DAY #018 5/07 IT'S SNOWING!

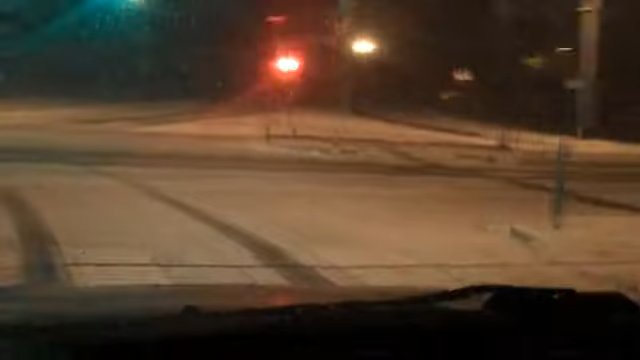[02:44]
It looks like it should be November almost. It's sort of exciting right now.